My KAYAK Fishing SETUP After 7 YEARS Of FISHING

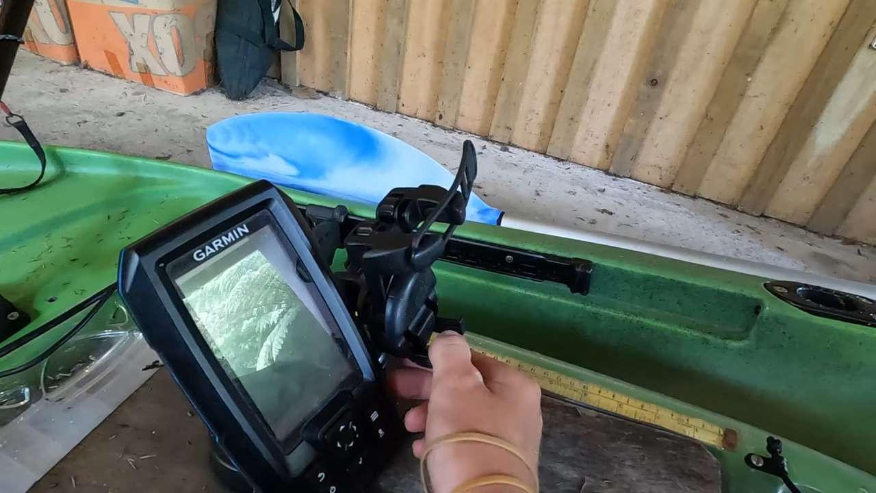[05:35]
another railblazer starport I have a Mobi device holder this is for my cell phone or VHF whatever I want to put in there really helps getting photos keeps everything in a good
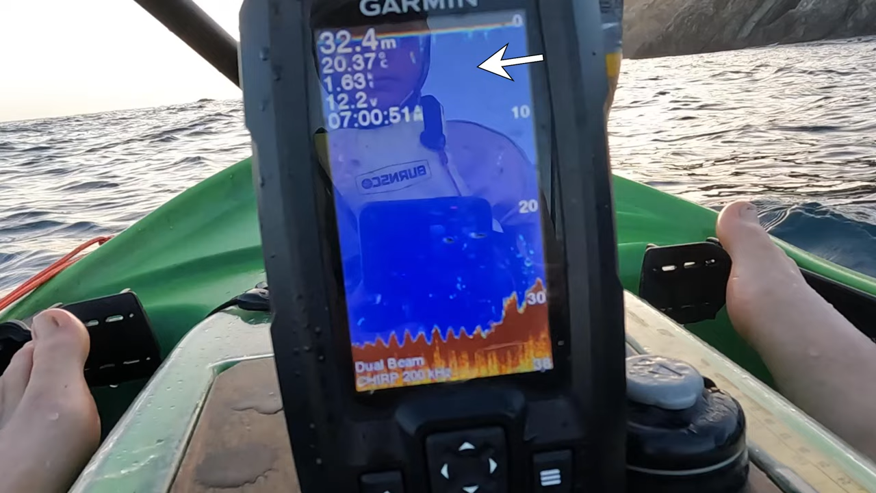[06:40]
On screen: depth 32.4 m, water 20.37°C
good depth readings and everything like that that sounder unit there is run off a 7 amp hour lithium ion